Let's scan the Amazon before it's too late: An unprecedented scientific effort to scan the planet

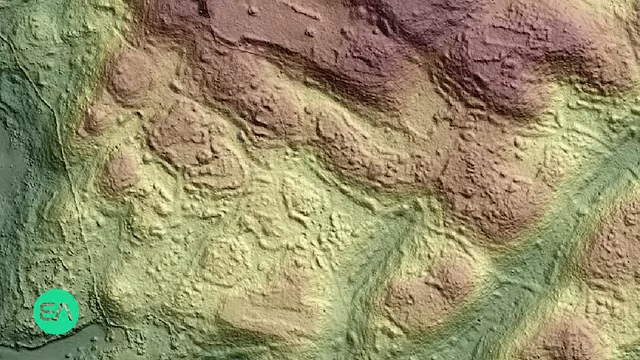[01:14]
LIDAR is a technology that involves shooting a dense grid of eye-safe lasers from an airplane towards the ground.
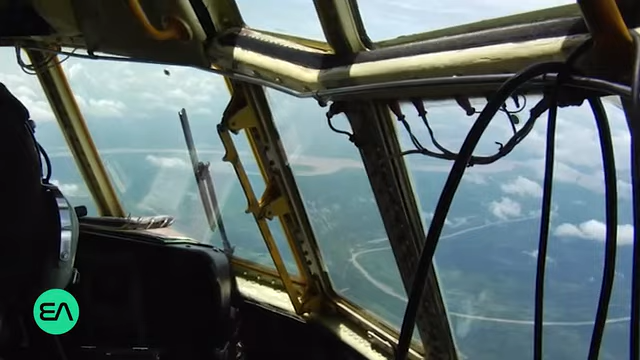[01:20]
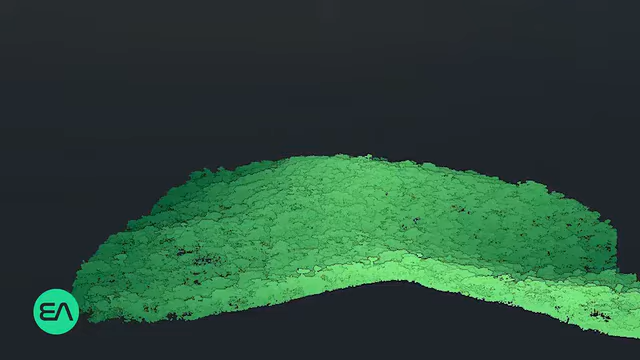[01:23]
The beams capture an incredible amount of detail. Every plant, animal, human, rock, and stream.